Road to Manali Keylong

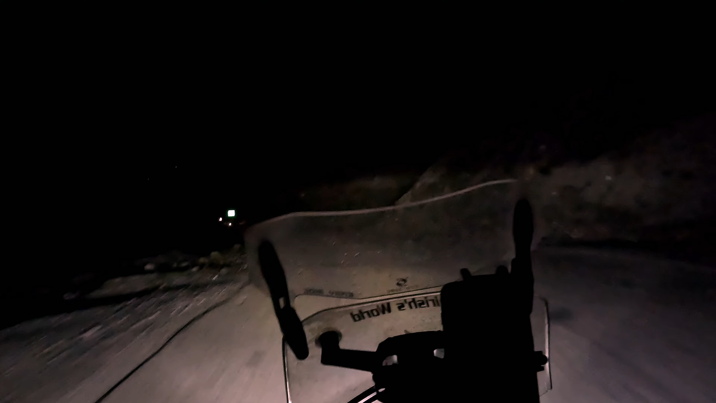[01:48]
रात में बूंदाबांदी शुरू हुई और इन परिस्थितियों में सवारी करना बेहद मुश्किल था।